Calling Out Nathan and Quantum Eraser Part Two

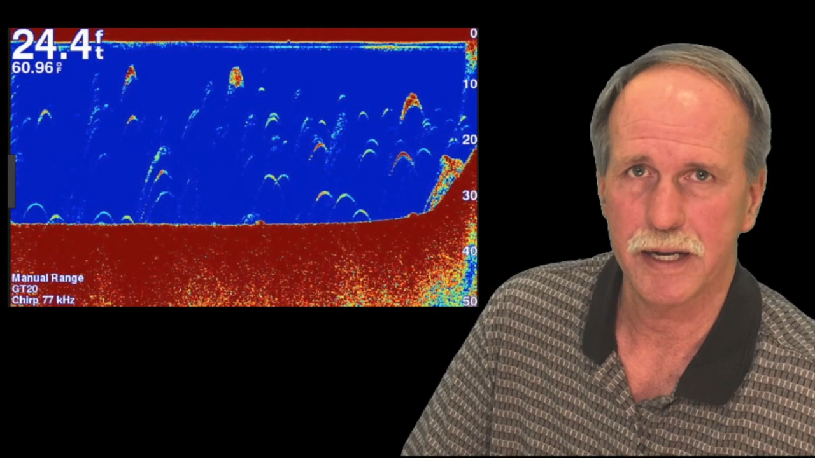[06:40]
On screen: depth 24.4 ft, water 60.96°F
I can't see them anymore. But, by using technology and properly interpreting it, I know where the fish are, I know how deep the lake is, and so do you. Now, the next one's probably the easiest one to prove, and that is, is there any sign of axial rotation?